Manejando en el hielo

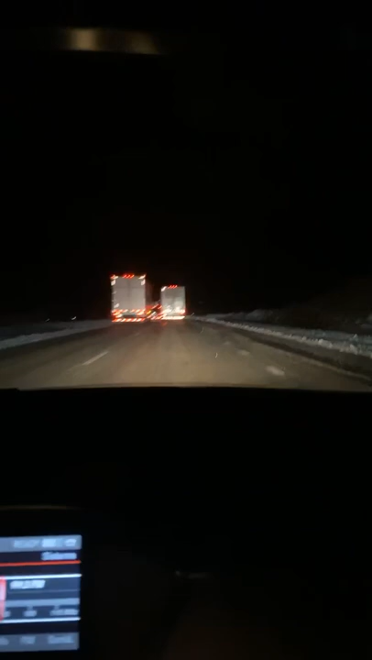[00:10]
¿Está errando señal? Mmm, sí. En medio de la tormenta. Lo único que te está mirando es tu compa el pelo. Estamos en medio de la tormenta, una tormenta de hielo. Eh, nos pasó una cosa. Normalmente ando mucho de viaje. Normalmente ando bastante para arriba y para abajo, cargando micrófonos, cámaras, todo bastante.
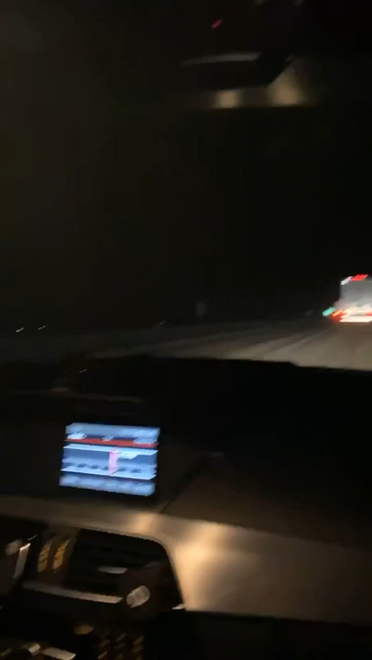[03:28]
Santa Rosa. Estoy a 94 millas del volcán con Nuevo México. Santa Rosa 208.
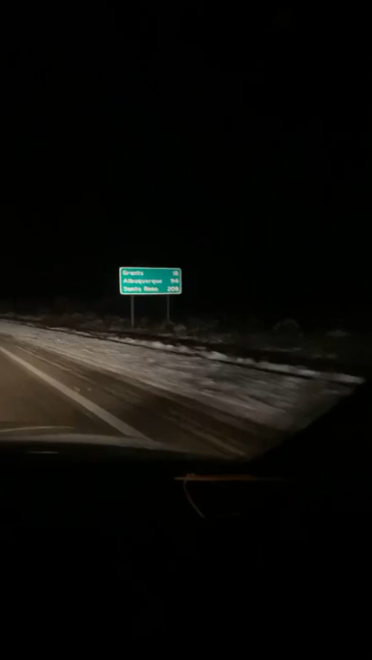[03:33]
Iba a llegar a Santa Rosa a comer buenos burritos, wey. Estaba pensando llegar que a las 9 de la mañana a Oklahoma. Y miran los pinches traileros, miran cómo van en chinga.
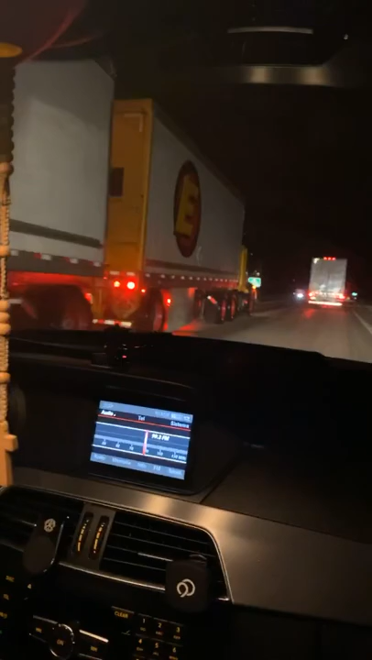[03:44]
Tienen que rebasar y los son doble remolque. Eso es una imprudencia bien grande lo que están haciendo. Entonces, yo vengo ya, ahorita le subí a 19. El, el carro no se estabiliza.
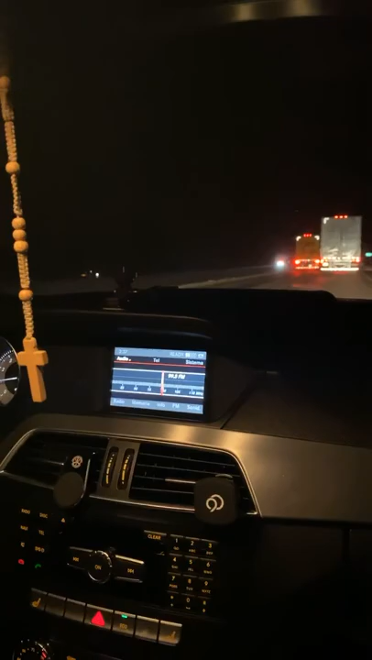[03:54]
No lo puedo llevar a más de 30 porque no se estabiliza. Eh, por más que le metí las velocidades ahorita en primera, segunda, tercera. O sea, es muy difícil, muy difícil.